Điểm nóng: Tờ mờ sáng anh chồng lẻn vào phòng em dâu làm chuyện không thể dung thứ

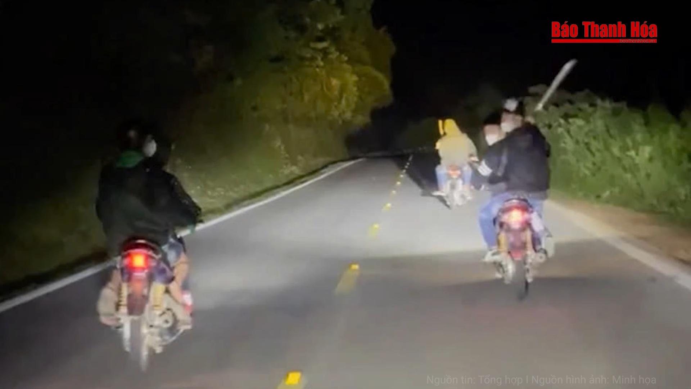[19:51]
Trước đó vào khoảng 23 giờ ngày 6 tháng 9, Công an huyện Mường Ảng nhận được tiên báo có nhiều đối tượng đi xe máy mang theo hùng khí gây mất chất tự công cộng. Theo đó, đơn vị đã chỉ đạo Công an xã Bùng Lào tiến hành sang Minh Bắt Giữ.